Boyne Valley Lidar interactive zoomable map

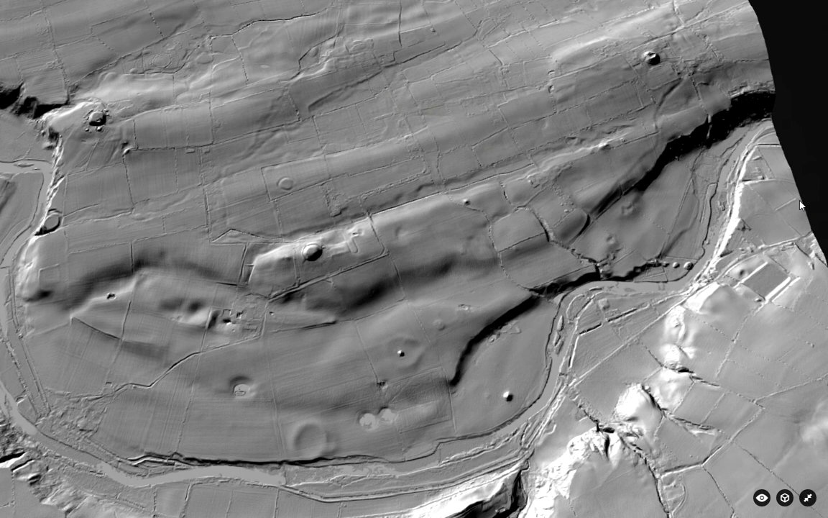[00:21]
Basically what it enables you to do is to have a look at the Boyne Valley landscape and the monuments in a sort of very interesting, at an interesting level of detail. So here's the Boyne River looping around the monument complex. So the main monuments are there. There's Newgrange in the centre. Up here is North and all of its satellite mounts and then the upper right here is Douth and you can even see there it's a little bit difficult to control at the beginning.
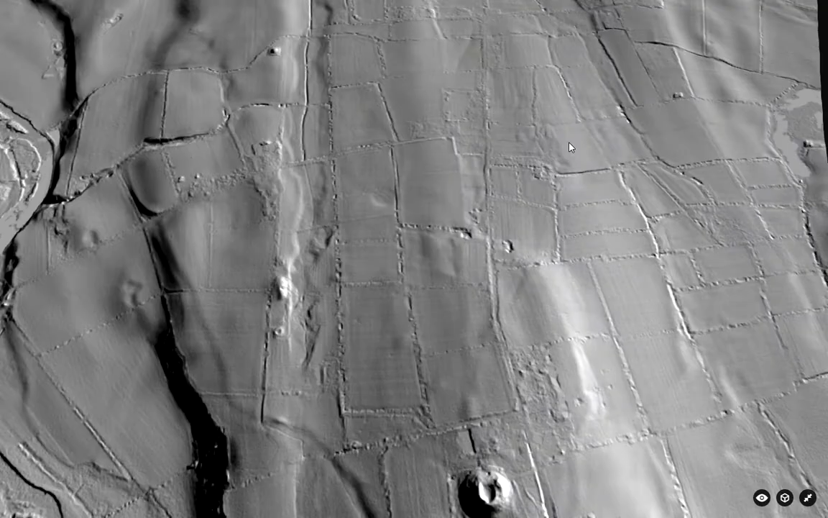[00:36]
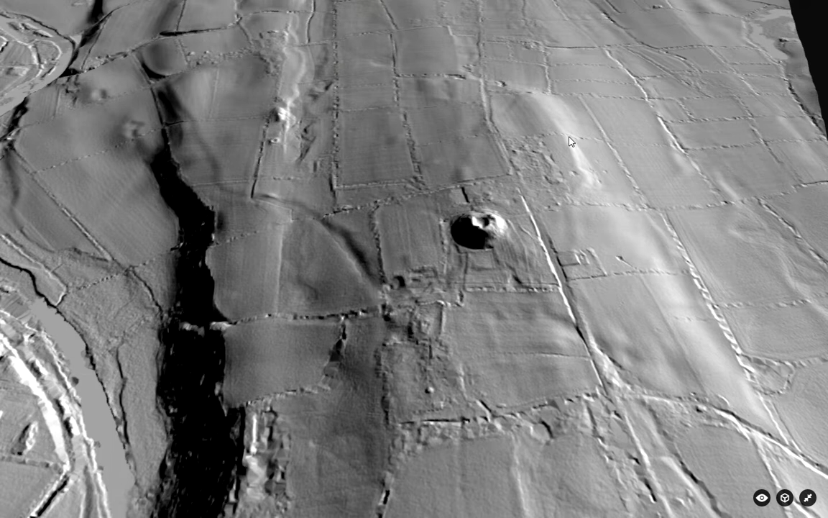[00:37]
You have to kind of get used to, with the crater on top of it, the excavations that took place there in the 1840s.
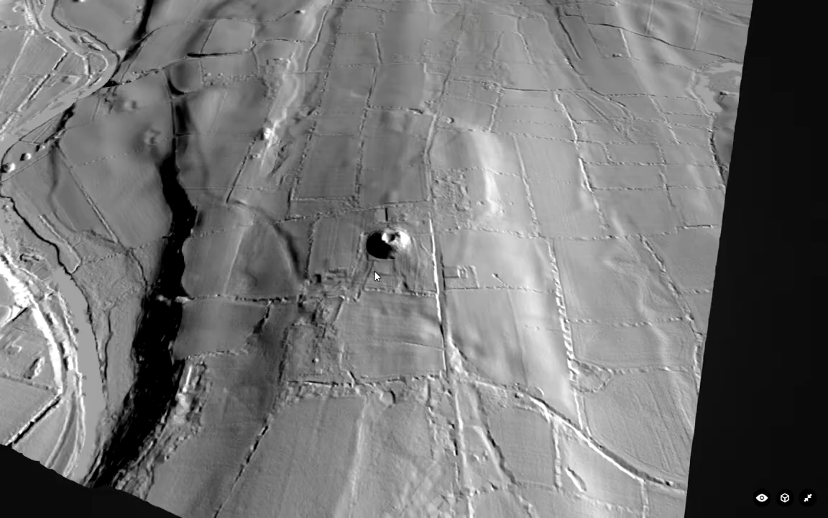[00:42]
But there are lots of other monuments, recorded monuments. So for instance here's Mount A in the fields below Newgrange and you can see the remains of the enclosure around it.
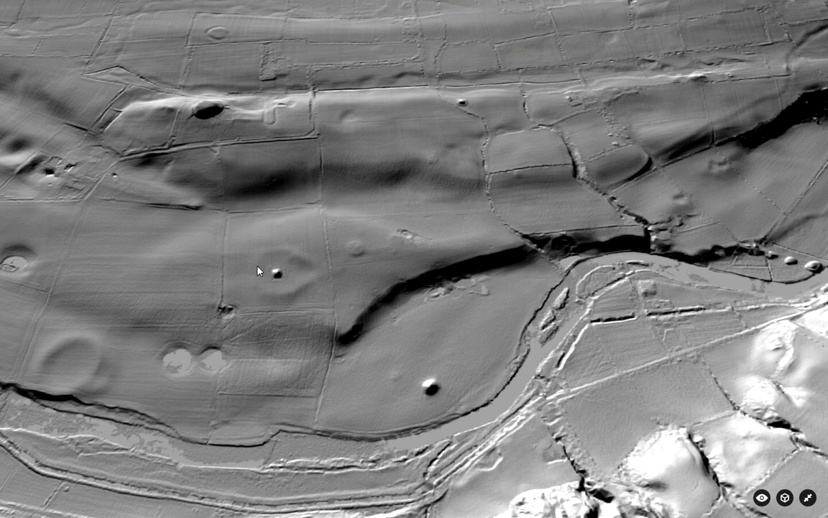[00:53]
Mount B down on the floodplain of the Boyne. You can see features like the ritual ponds here. This is an enclosure called Site P down very close to the river and indeed there appears to be an annex to it, an extra feature joined onto it.
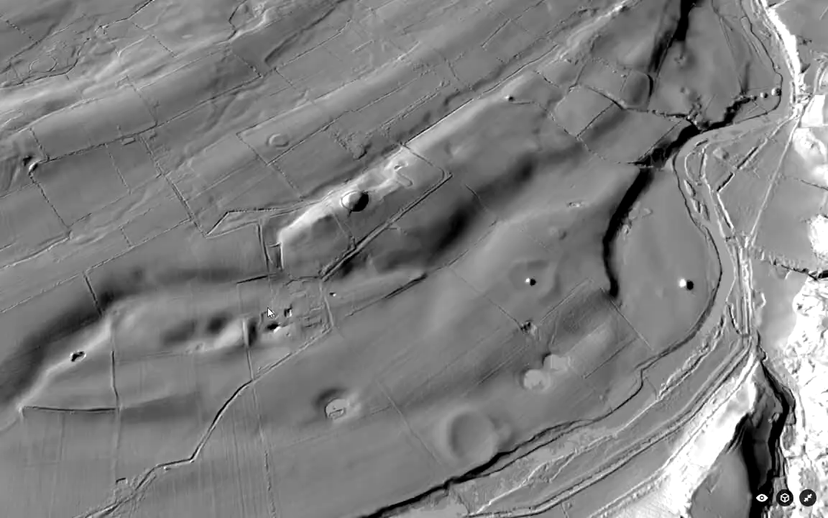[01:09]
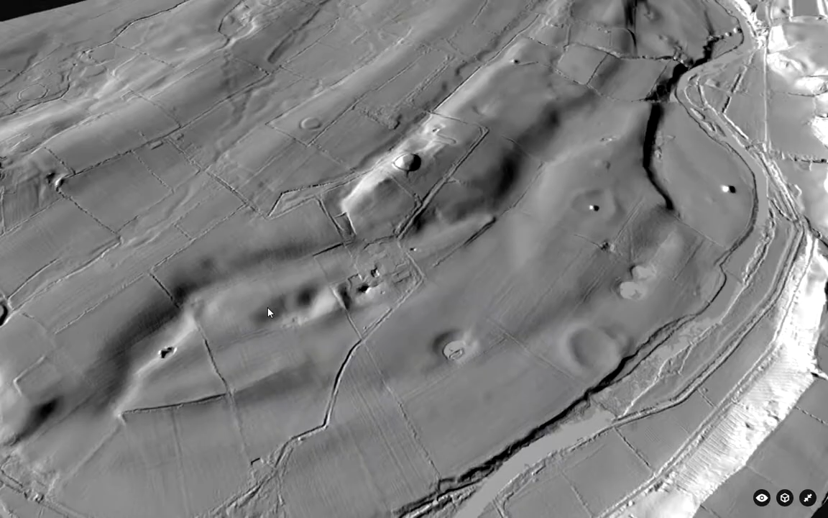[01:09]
Very interesting. Over here Site N a ring fort overlooking the Boyne on the bend there.
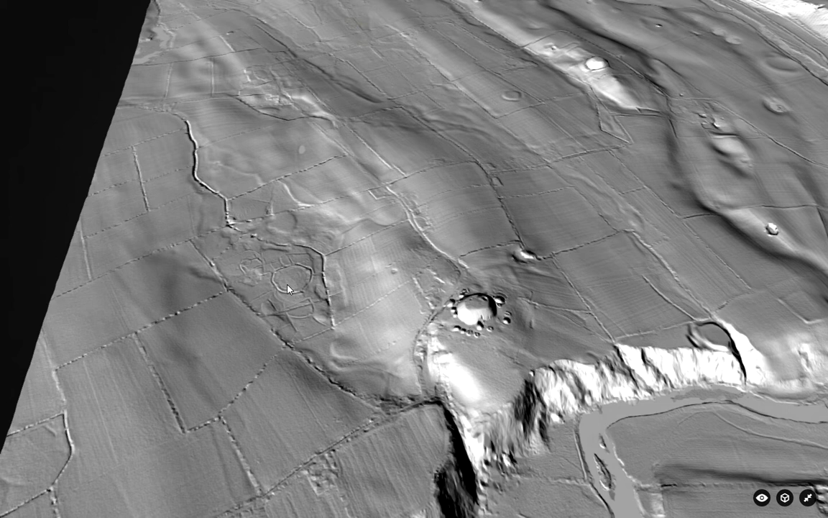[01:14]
Site M an Iron Age sort of complex multi-valid ring fort and other structures. So a lot of these are recorded monuments.
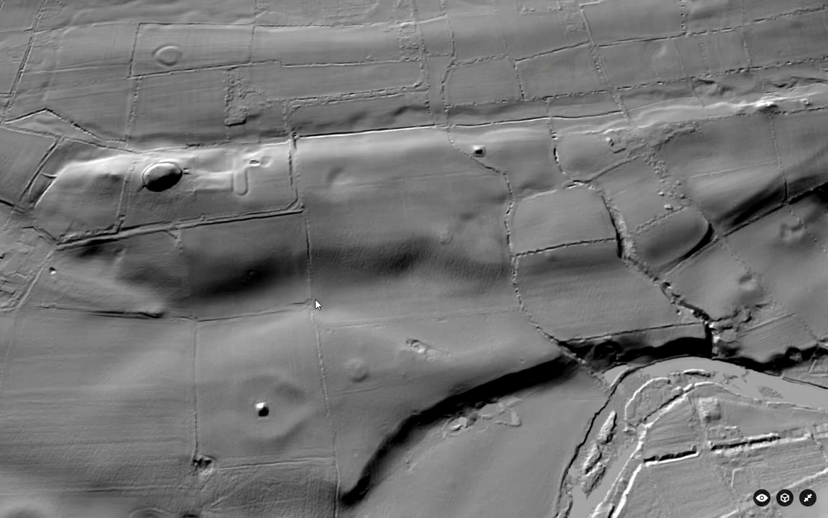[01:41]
Very interesting. There are other things. I mean I presume the archaeologists have seen these. There's a possible archaeological feature there. It may or may not be an archaeological feature. This one looks quite obviously circular. I'm just trying to figure out whether that might be Mound E. If I can remember where I, where my bearings. No that's not Mound E because there's Mound E there. Mound E has a square sort of platform, a raised platform around it.
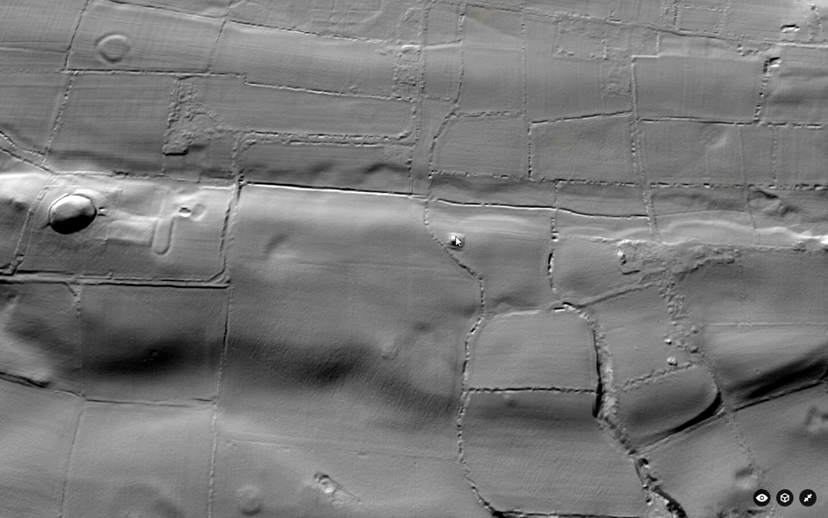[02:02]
I believe this is the remains of Mound E. There are still some such stones there.
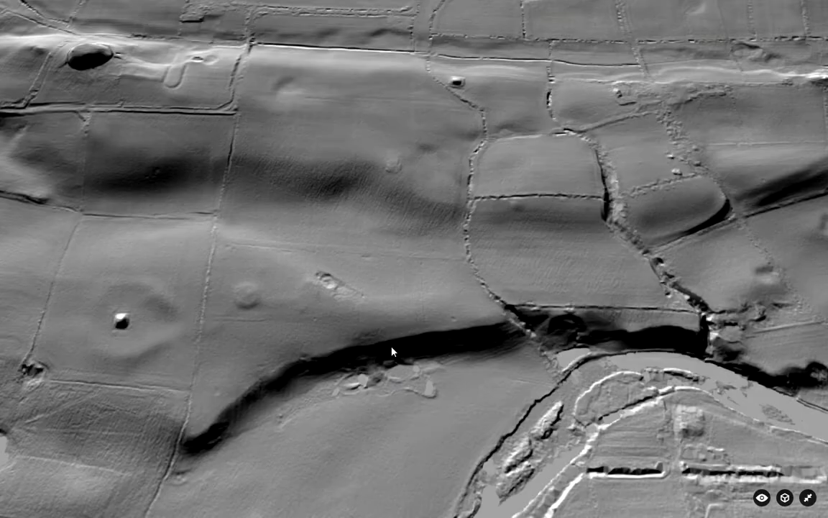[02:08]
That's very interesting. That one there. Very interesting to say the least.
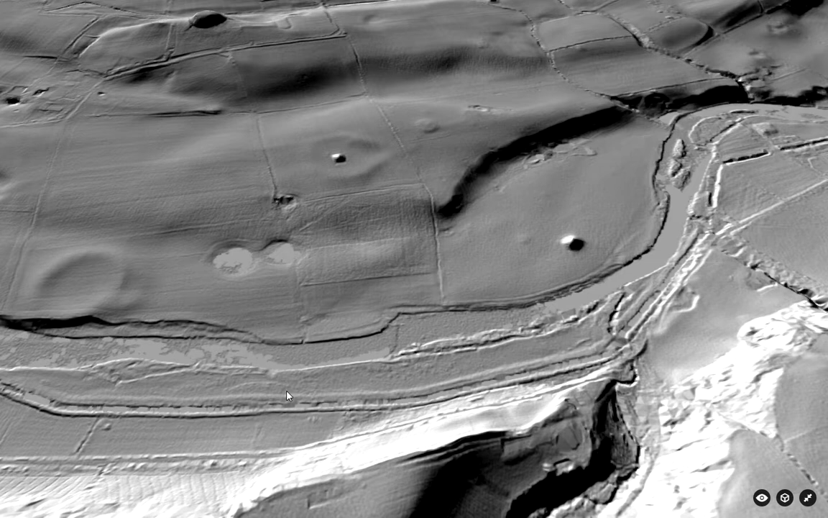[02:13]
As I say I presume they've seen these. That might be something there. And I know that in recent times the remains of a passage tomb has been found in this area.
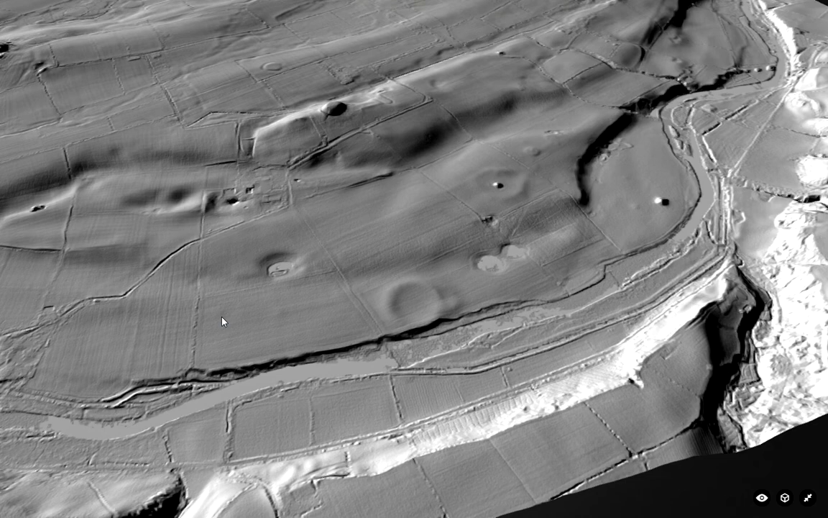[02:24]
That has been documented. Some of the stuff isn't even obvious on LIDAR.
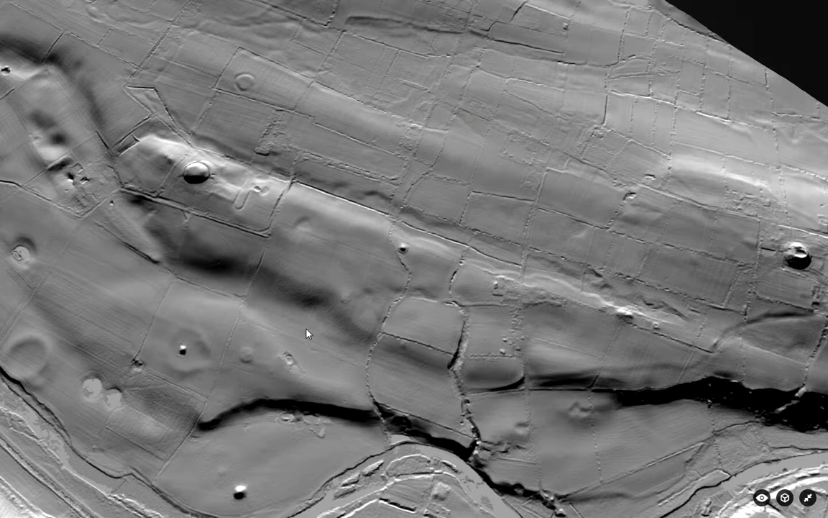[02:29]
Anyway it's a great way to show you various archaeological features as well as the landscape. Unfortunately it doesn't just extend quite as far as the site Q, the Douth Henge. But you can see what archaeologists maintain might be a raised root way that runs, parts of it can't be seen,
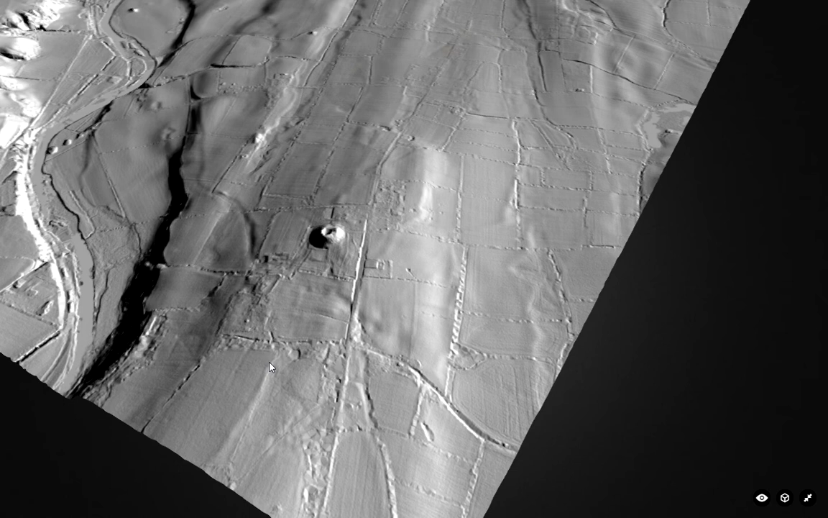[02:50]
but it runs from Douth towards the hinge at site Q and appears to meet one of the entrances at site Q and then emerge from the other from the other side. So I'll paste the link to this into the description of the video below so that you can go and see it yourself with your own browser and you zoom in and out.
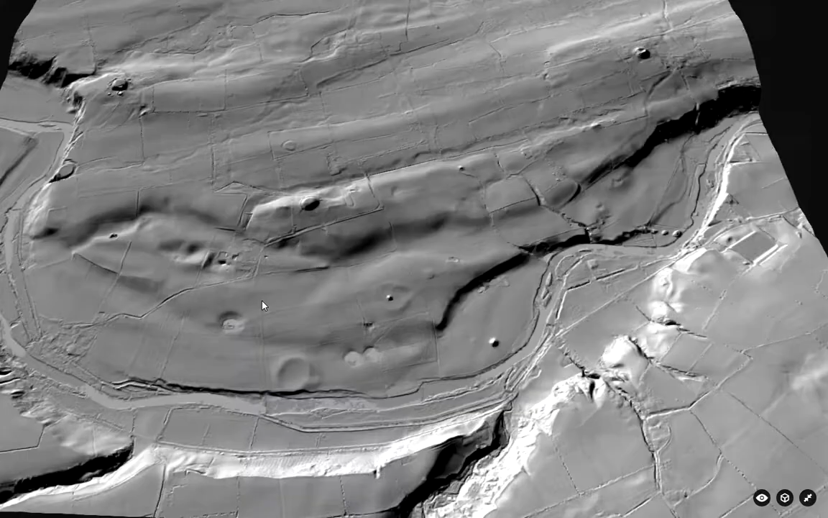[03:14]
I'm zooming in and out using the mouse wheel and then you just click the left mouse button and drag to move it round so that you can see various parts of it from various angles.